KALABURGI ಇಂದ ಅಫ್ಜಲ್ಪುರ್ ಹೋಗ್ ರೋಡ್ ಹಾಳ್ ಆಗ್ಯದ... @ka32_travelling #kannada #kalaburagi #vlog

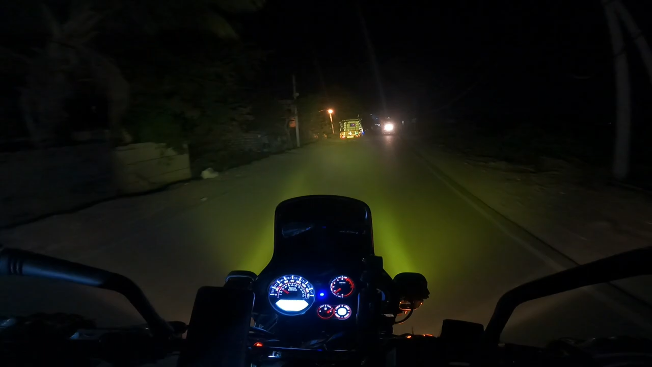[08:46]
ಇದು ಈಗ ನಾವು ಹೊಂಟಿನಲ್ಲ ಈ ಕಡೆ, ನನ್ನ ಹಿಂದ್ ಸೈಡ್ ಹೋದ್ರೆ ಗತ್ರಿಗೆ ಹೋಗ್ತದೆ, ಇದು ಮುಂದೆ ಅಫ್ಜಲ್ಪುರ.
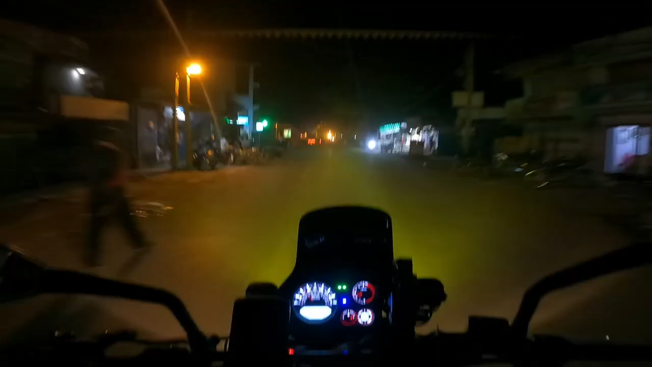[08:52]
ಬಸರಿ ಹೆಂಗೆ ಕಾಣ್ತದಲ್ಲ ನಮ್ಮ ಅಫ್ಜಲ್ಪುರ ಎಂಟ್ರೆನ್ಸ್ ಬಸವೇಶ್ವರ ಸರ್ಕಲ್ ಇದು.